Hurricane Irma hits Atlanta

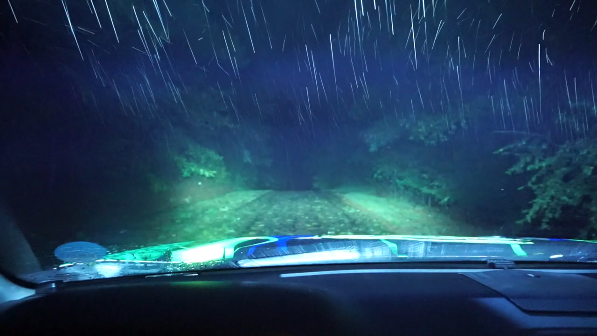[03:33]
Look at it. Oh God, there's a car.
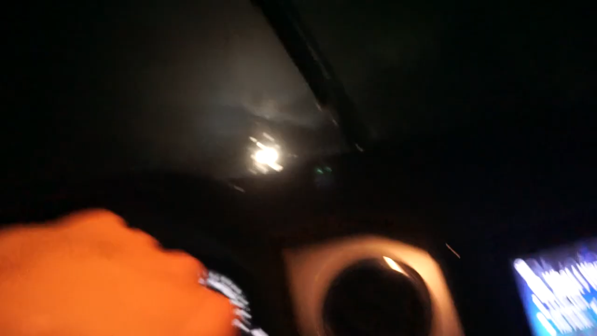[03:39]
Oh God, there's a car. Oh God, there's a car. Sorry, man.
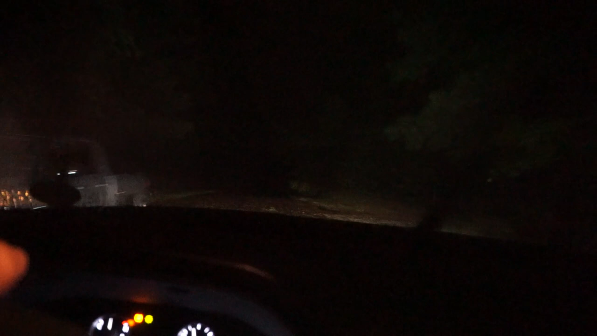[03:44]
I just literally blinded him for life. Here.
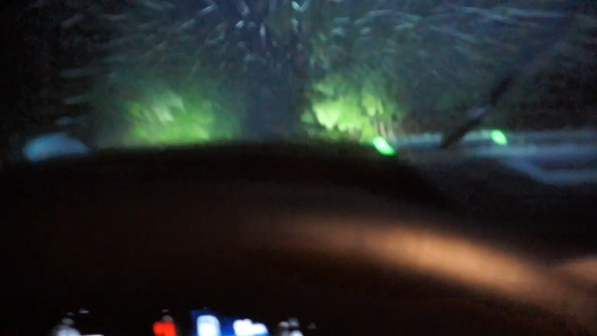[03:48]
There's never cars back here. Look how bad, like stuff everywhere. There's usually deer right here, so I gotta be careful. I was like better off to stay in Savannah. Gosh, look at this. I mean, yeah, there's trees down. I mean, look. Oh God, look at that. Oh my God. Watch out for that lid. Am I doing it?
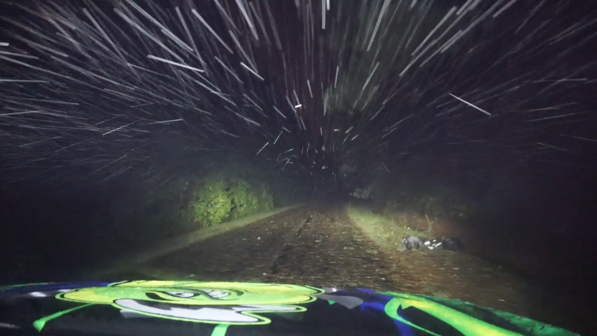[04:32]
Oh, that. No. Freaks me out. Oh my God. Did you see what that was? They're car seats. That was like five car seats. They're more than just a tree.
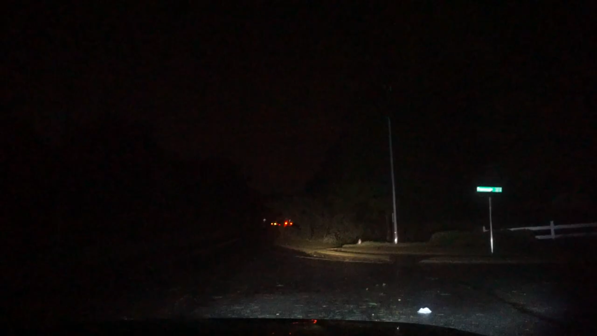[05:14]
This is actually a tree in front of my neighborhood, and they're having to cut it down.
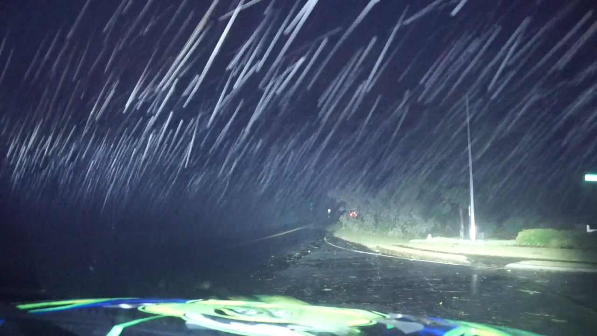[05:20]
Right there. There's cops down there, so I don't want to keep this on too long. A tree right there. Oh, right here too. Oh my god. Oh my god, look at that one. Right there. Only right here in my neighborhood.
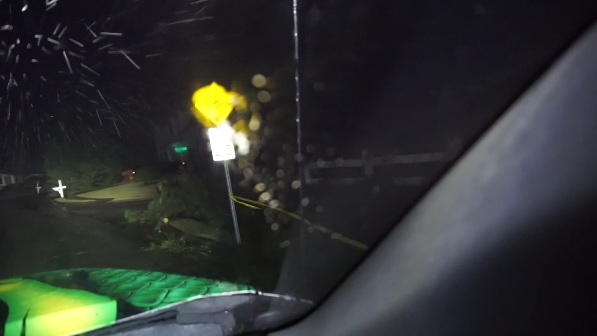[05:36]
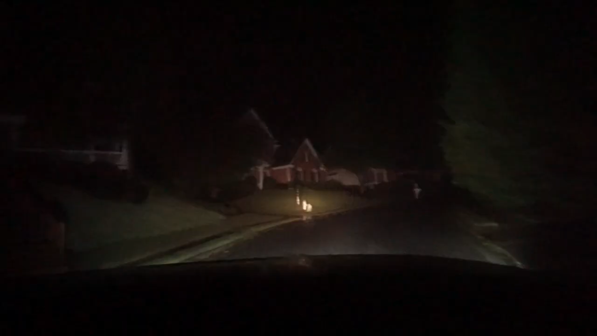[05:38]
There's a cop behind me. So there's a cop behind me right now, right when I said that.